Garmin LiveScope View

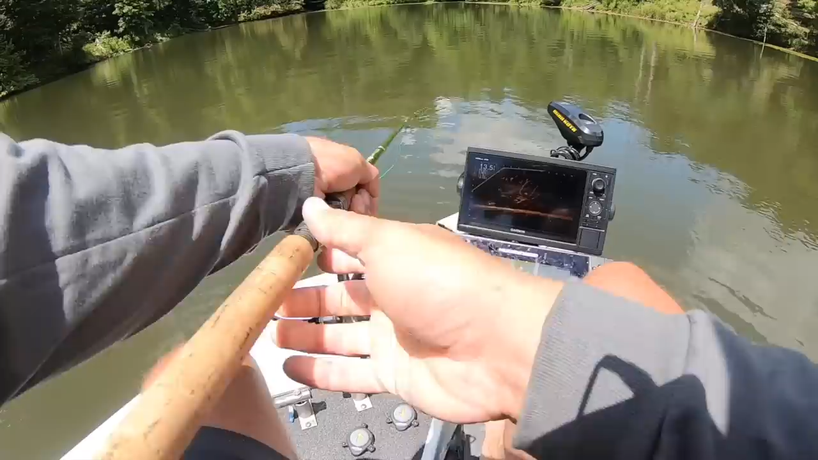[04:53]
boom right into the moneymaker right there scared this one fish right here he's moving around he really wants he wants to come in on it there he is right there another fish this is a good one
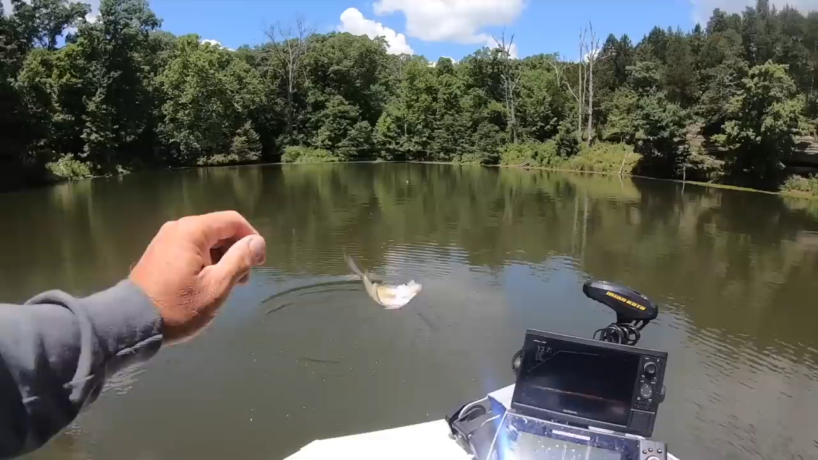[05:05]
wow that's a good fish that's about a 12 13 incher right there solid fish
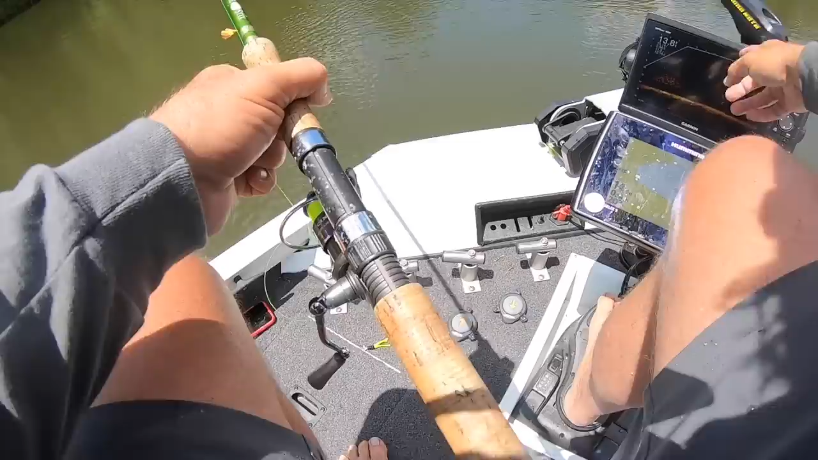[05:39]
focused right here that's 12 feet in front of that in the direction of that trolling motor so it's basically about right there now look there they are should be dropping on their heads sometimes you don't pick it might get hung up on a branch it did get hang up hung up on a branch because we should have saw it dropping in okay now it's five feet in front of that trolling motor in line with the trolling motor boom and there it is that
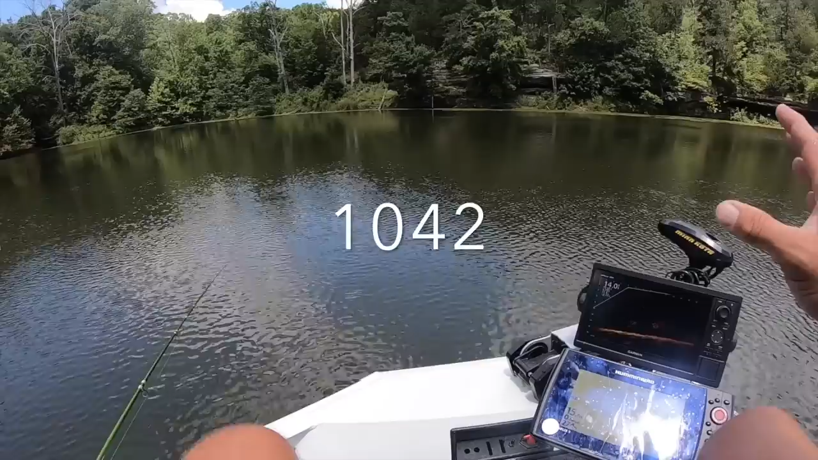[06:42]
1044 and you can get the 1022 does the same thing is that the 1044 maybe i can't oh my gosh i can't remember this is a number nine helix generation one i'm only using it for maps that's it do not need the 2d or anything else up to be quite honest with you um sometimes i use it just because i love to see what fish look like on 2d i think that's cool because if they ever do you know i doubt they will but if anything ever happens and i lose my live scope whatever it
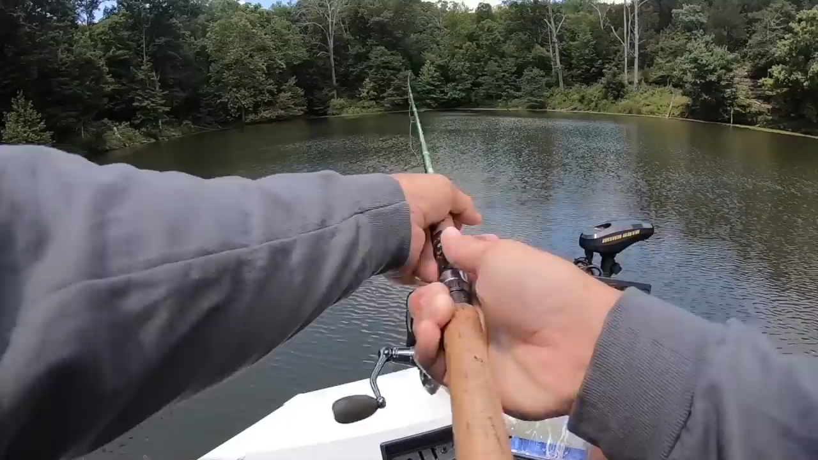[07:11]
is i want to be able to still read 2d and i'm confirming now what those images look like okay so we're going to target a fish that's targeting a fish here we go look at this clump
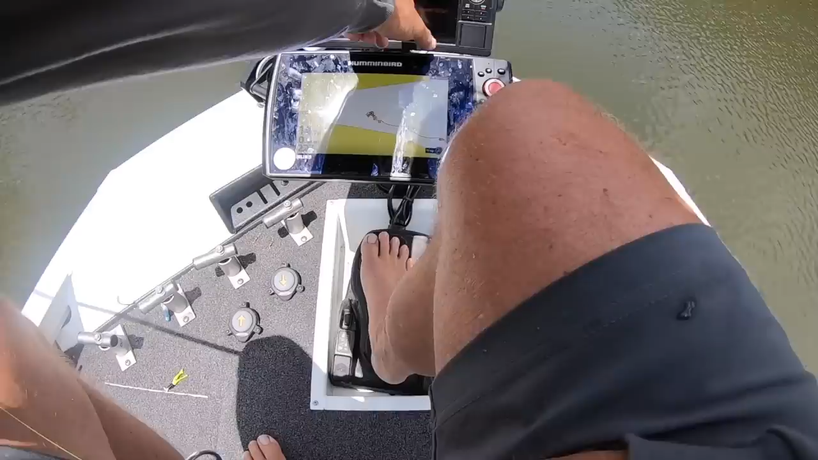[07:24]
of fish these are good sized fish 10 foot now in line with that trolling motor which is about i you know it's funny when you get live scope you've got to learn what six foot looks like what 10 foot looks like you do that by
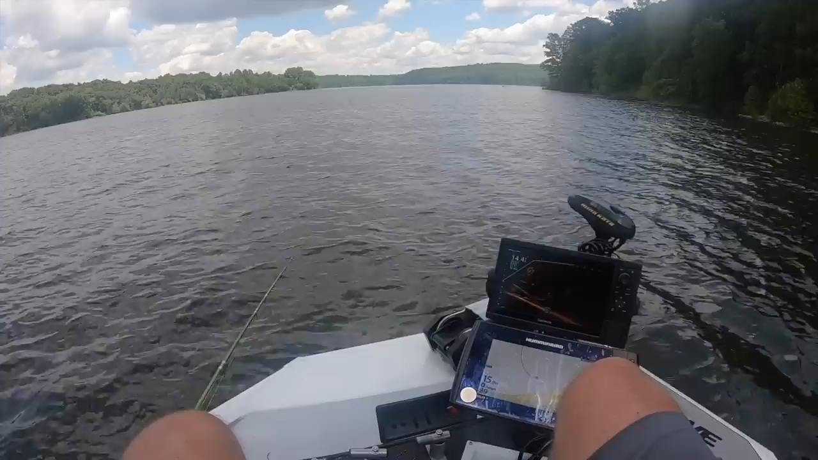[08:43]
and there's definitely fish there right there look at that there's good sized fish right there see them folks right there that's a good fish